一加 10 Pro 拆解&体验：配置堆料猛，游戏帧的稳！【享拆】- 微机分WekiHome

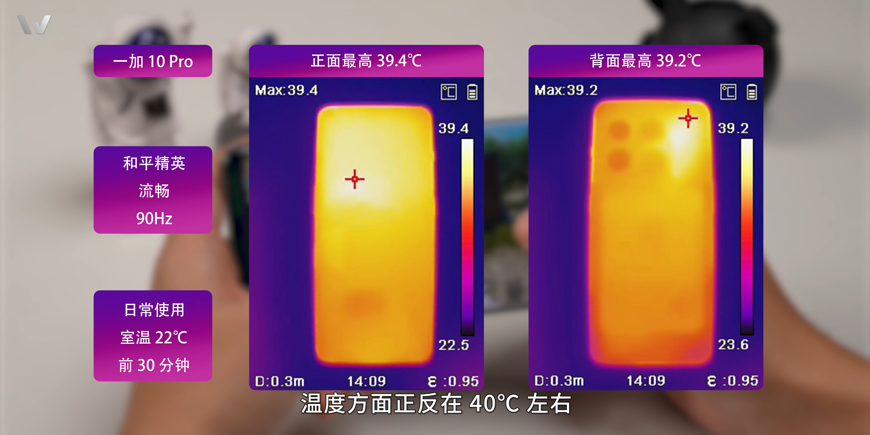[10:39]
温度方面呢，正反在40摄氏度左右，温度表现也不错啊。
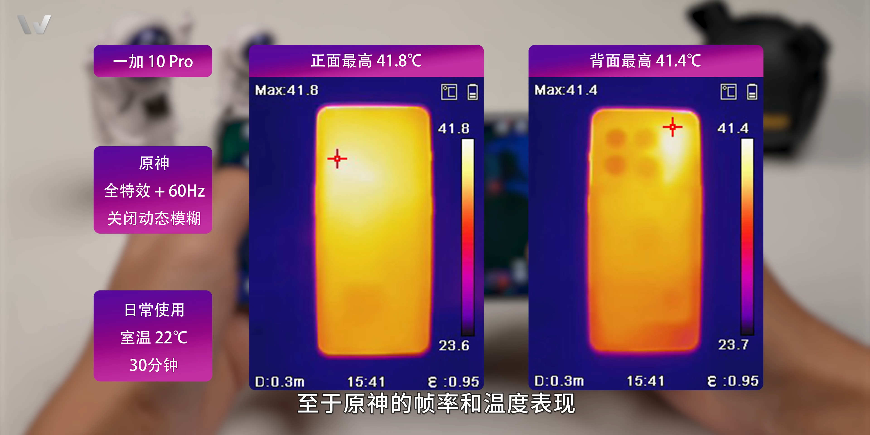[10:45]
至于原神的帧率和温度表现，从实际体验来说，几度的温度差异啊，肯定会比几帧的帧率差异感知更大。